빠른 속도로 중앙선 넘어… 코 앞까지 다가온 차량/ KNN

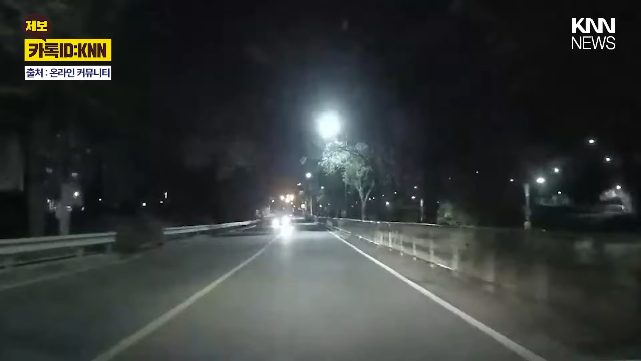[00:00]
늦은 밤, 운전을 할 경우 언제 어디서 튀어나올지 모르는 사고에 꼭 방어 운전하셔야겠습니다. 새벽 시간, 아찔한 역주행 차량이 목격돼 충격을 주고 있는데요. 깜깜한 도로, 블랙박스 차량이 조명에 의지하며 주행 중입니다. 그런데 그때, 맞은편에서 차량 헤드라이트가 보이는데 어딘가 조금 이상하죠? 빠른 속도로 다가오던 상대 차량, 점점 가까워지자 황당하게도 역주행 방향으로 정면에서 달려오는 모습입니다.